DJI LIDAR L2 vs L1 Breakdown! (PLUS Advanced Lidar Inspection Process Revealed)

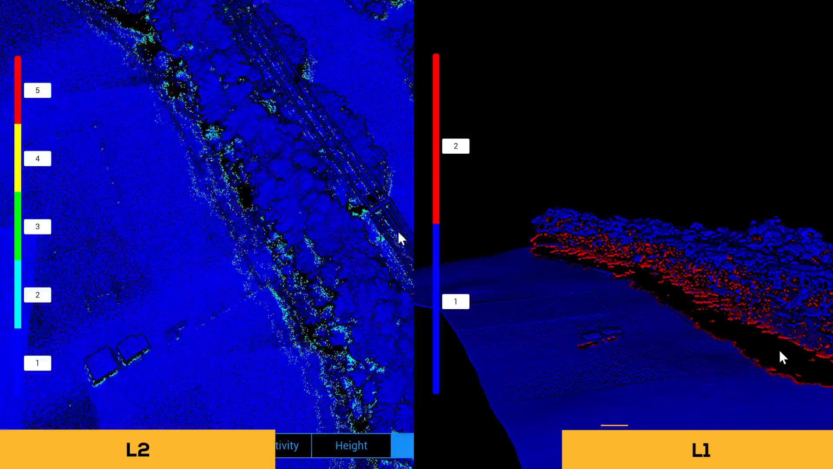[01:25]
as accurate as the first and second and third return.
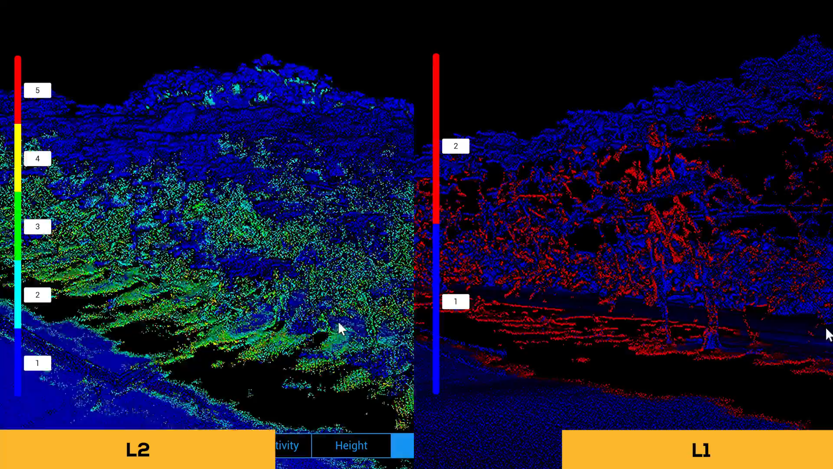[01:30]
And this is important for LiDAR particularly because it is important especially for vegetation you want to penetrate as many as through gaps and leaves as possible so that third fourth and fifth return will hopefully do that.
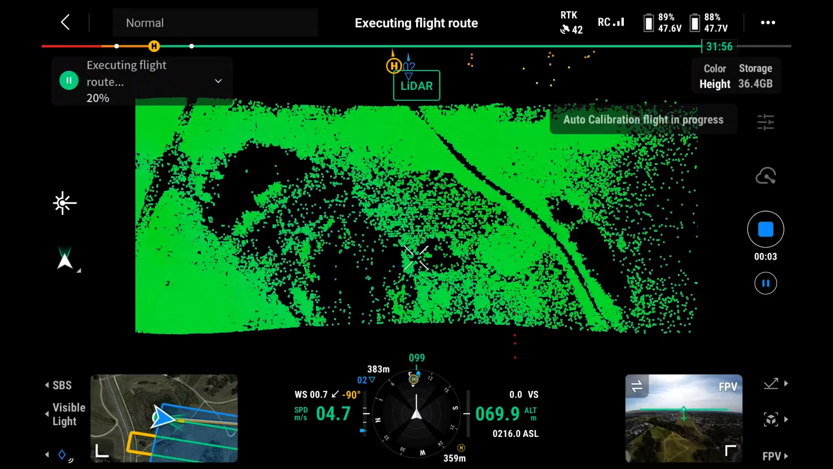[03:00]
How many lasers or how many points are we looking at per scan versus you know between these two units? Yeah per second with the L2 now it's 1.2 million and it was 480 000 with the L1.
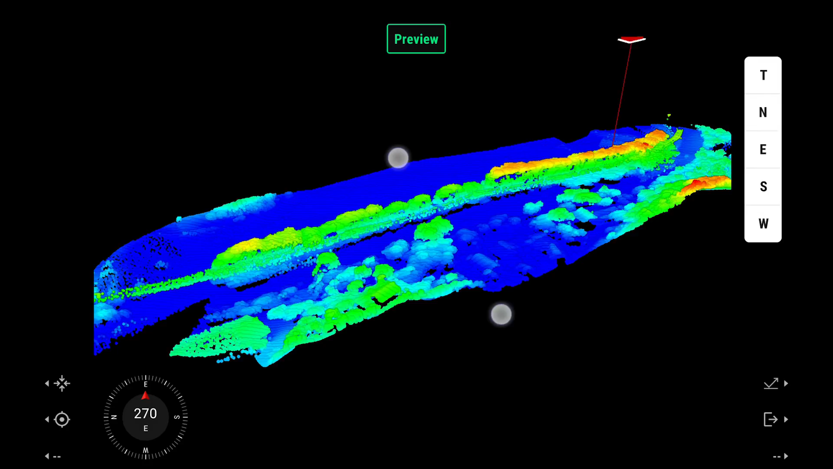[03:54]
The lower you fly you can find a narrow sort of field which means you're capturing yes you need to do more passes of an area to get that if you're doing an area mapping.
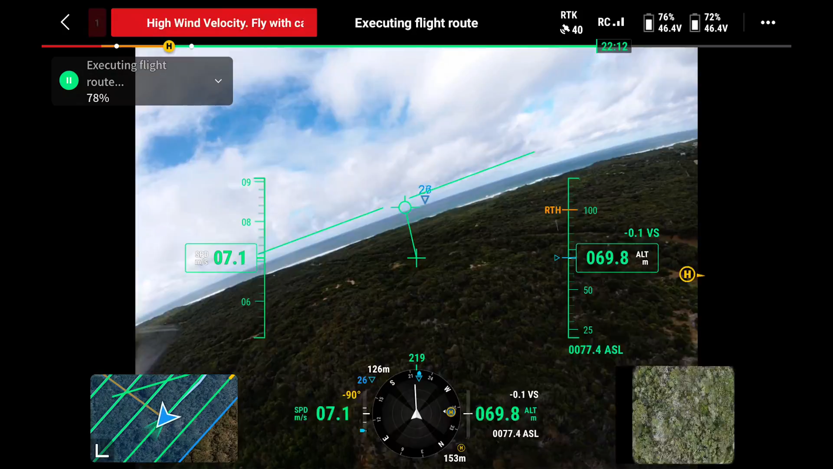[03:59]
Like forestry for example covering a large area you want to fly a bit higher to kind of get the.
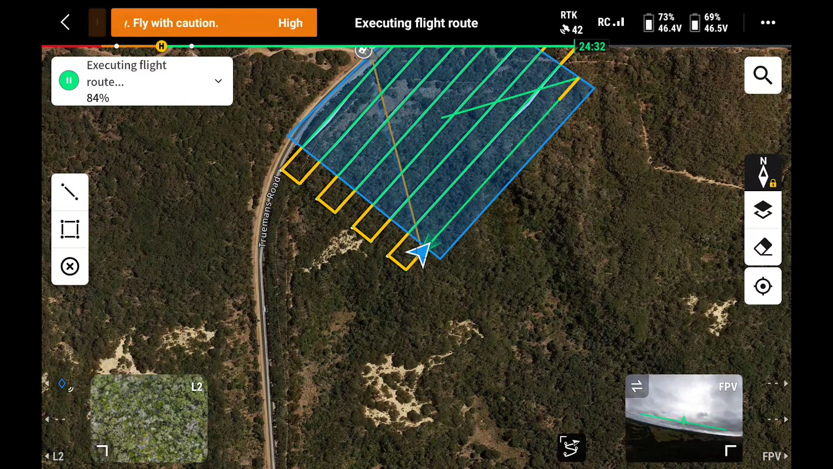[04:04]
Yeah definitely but not I wouldn't fly at 120 meters I'll still keep it at 70 or 80 meters which is
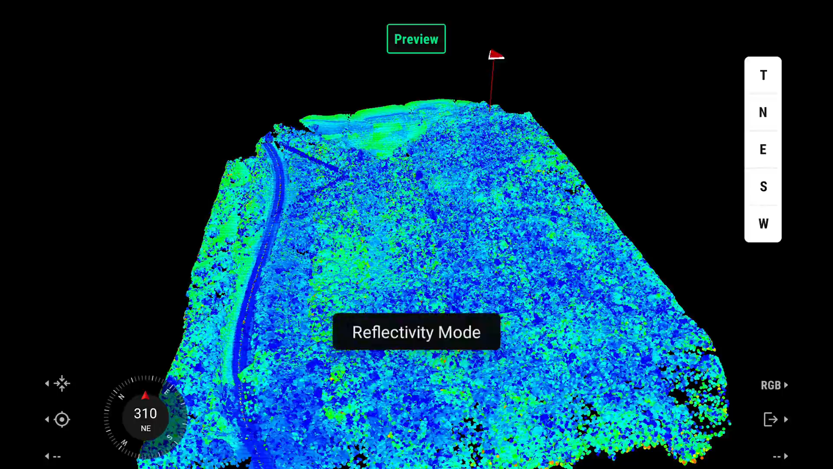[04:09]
you're getting some really good data and yeah with those five returns hopefully penetrating through more dense. Yep.
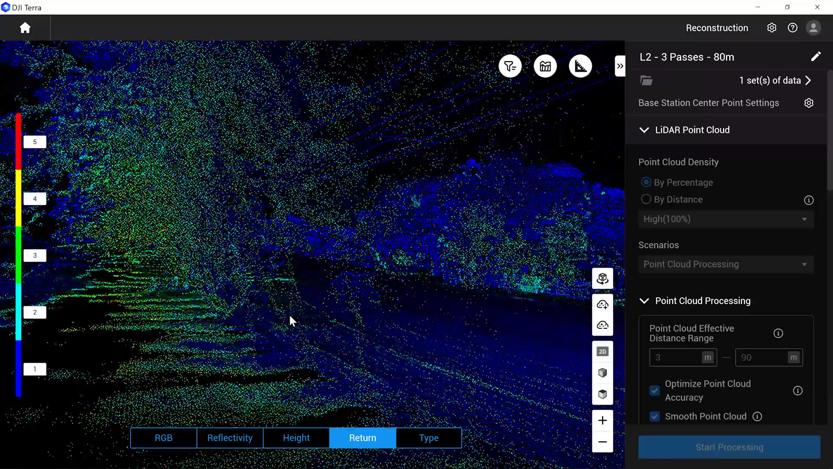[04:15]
Branches and trees and shrubs. Okay so talking about the software what do we need for the L2?
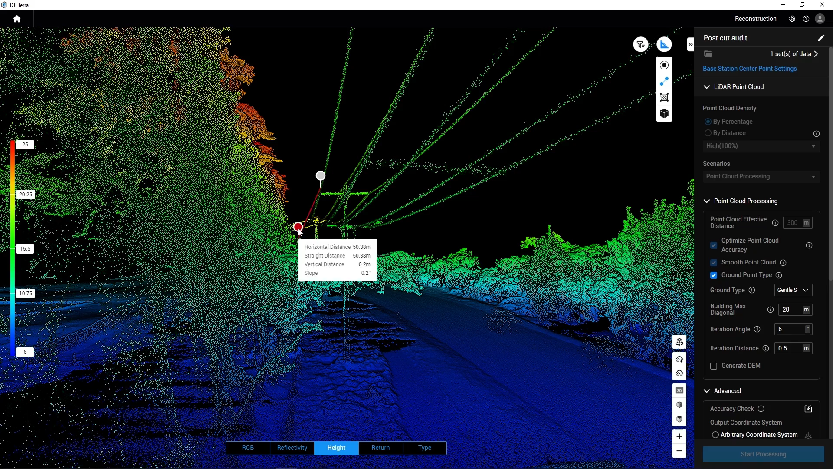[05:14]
So as soon as you update upload um your data like for vegetation for example if you want to see the distance from a power line to a house or to a tree or something you can mark point to
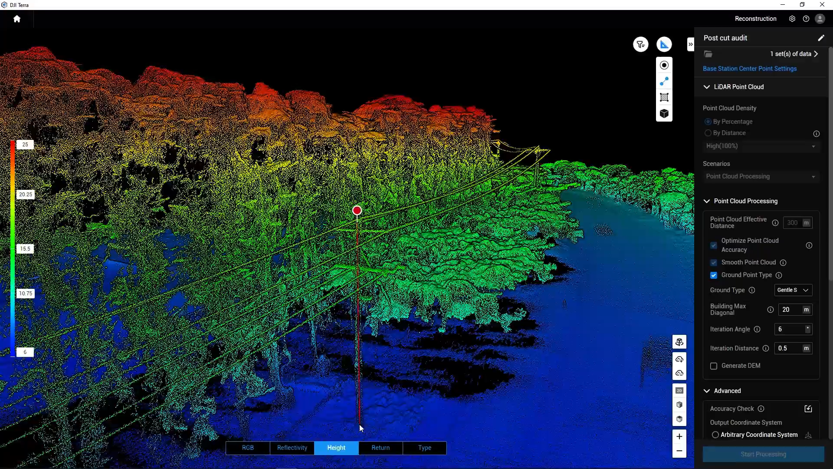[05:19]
point measurements um also volumetrics as well you can select an area it'll give you volume yep that can be
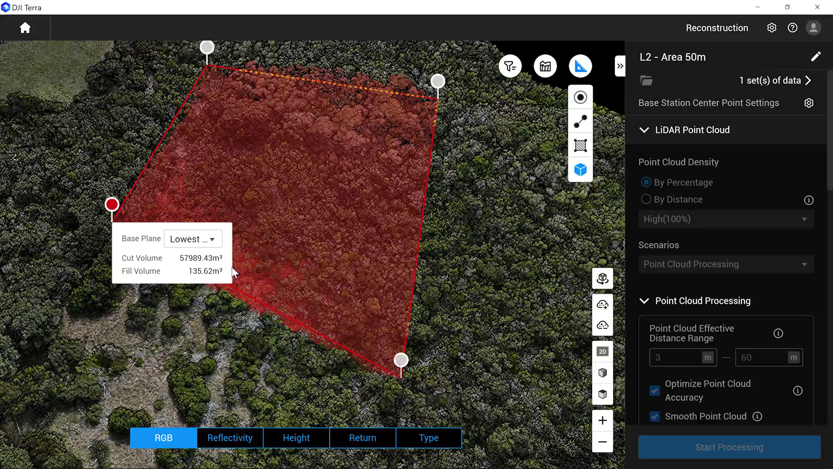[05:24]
done within DJI Terra you can't generate reports on that but visually you can you can see it. Yep yeah so there's also a couple of new features as well with DJI Terra you want to take through some of those?
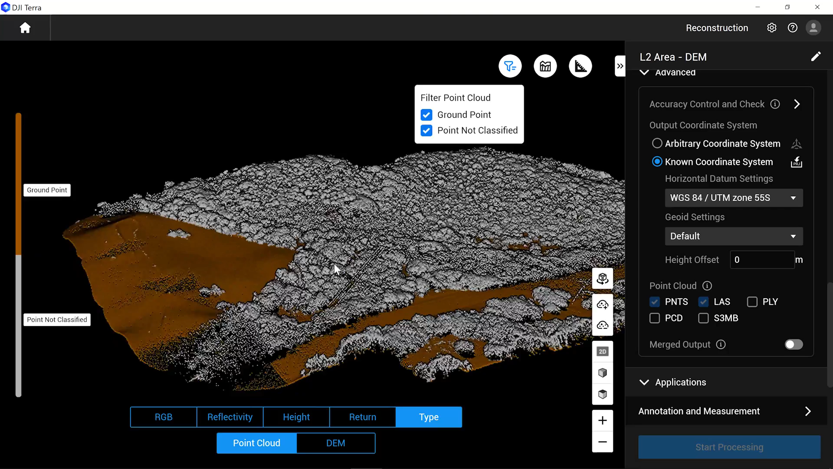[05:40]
maps as well which is great if your client needs that yeah and straight export and import into your software.
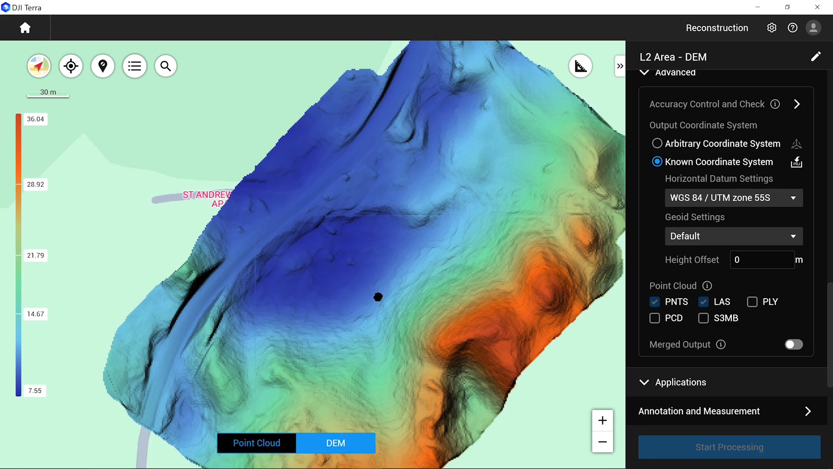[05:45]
All right so what we did we took the L1 into the field and we did a couple of passes so the first pass we did with the L1 correct me if i'm wrong it was at 80 meters
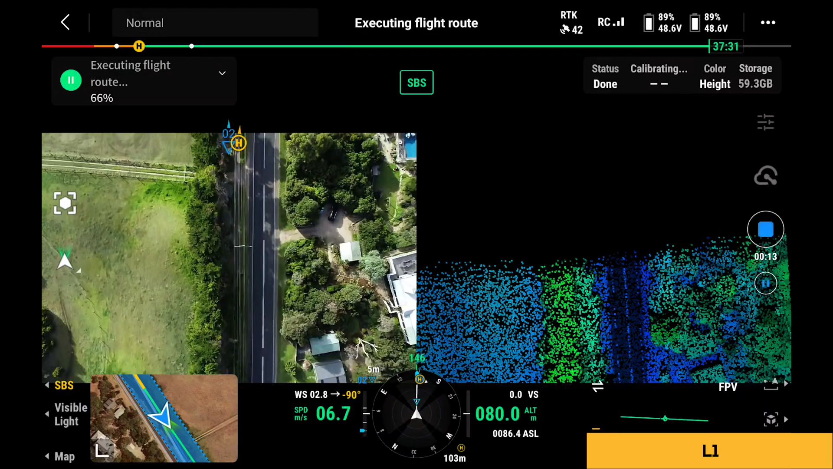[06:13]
the same with the L2 now the L2 had five returns five returns 240
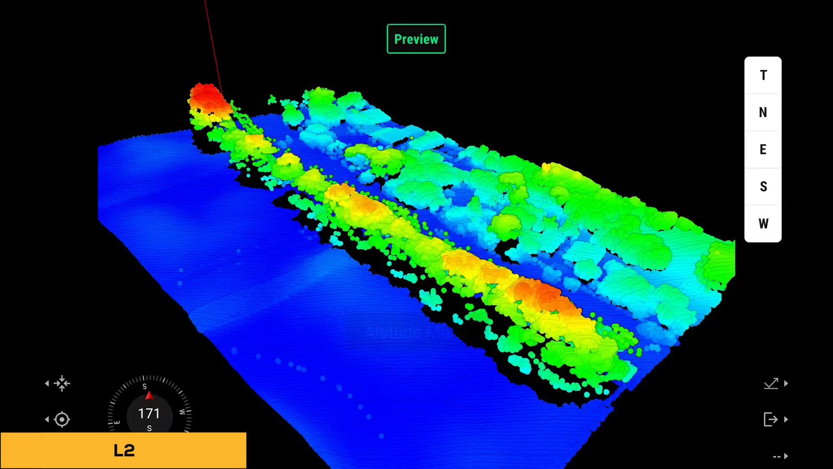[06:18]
hertz still single line cool we'll show you on the screen as we talk of the differences between them but
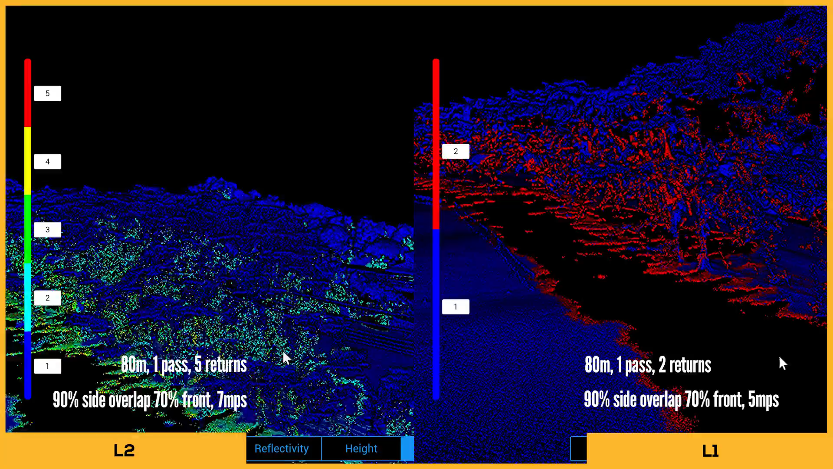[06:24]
you can clearly see that there's far more points in the L2 versus the L1 but also not to mention the efficiency of the actual job like